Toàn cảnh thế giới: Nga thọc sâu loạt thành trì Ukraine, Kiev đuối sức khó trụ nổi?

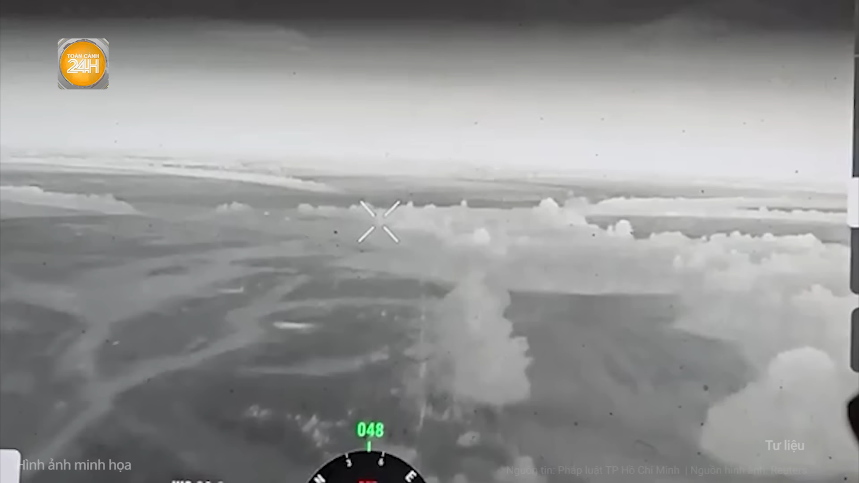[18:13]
trang bị camera chiếu hậu cỡ nhỏ Theo chuyên gia
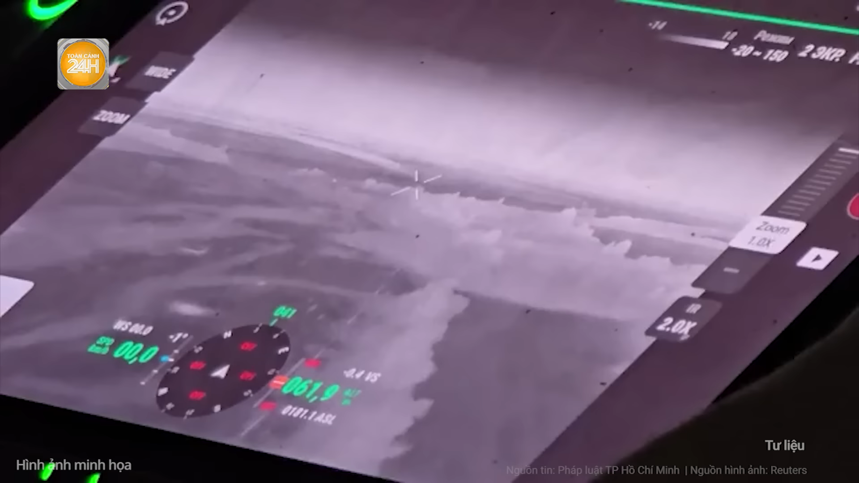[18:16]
quân sự của Ukraine Defense Express camera
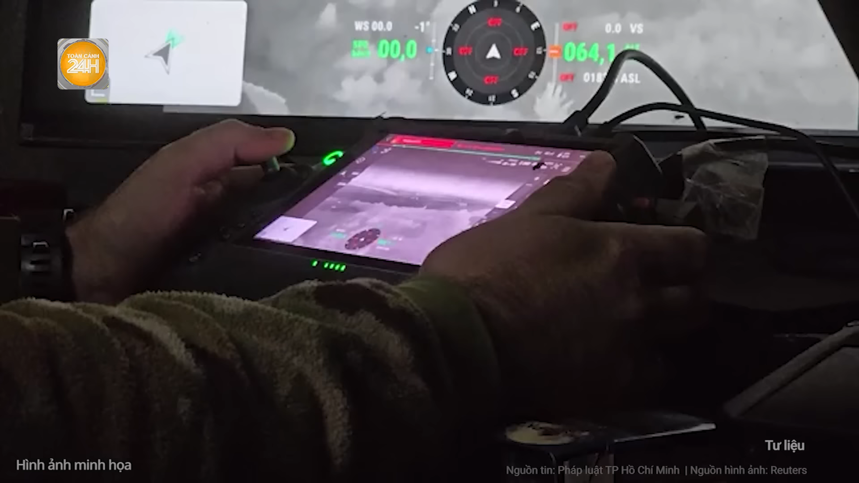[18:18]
này cho phép máy bay không người lái theo dõi phần không gian
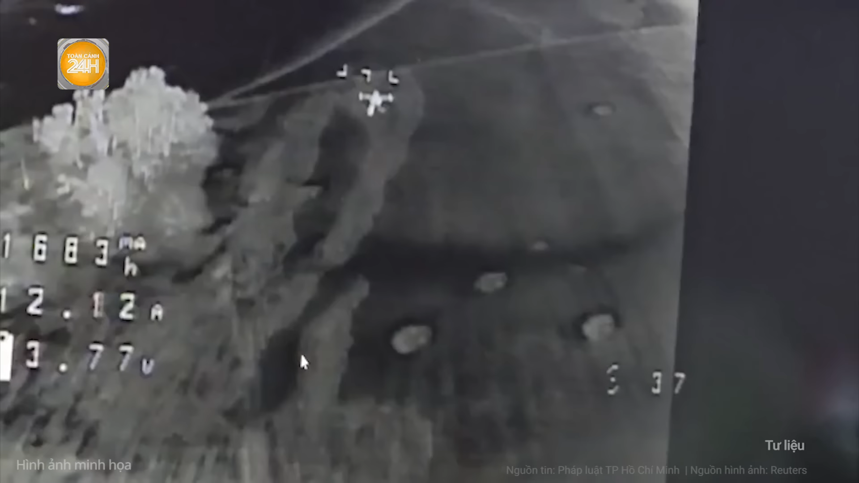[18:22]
ở phía sau để phát hiện các mối đe dọa đang bay tới như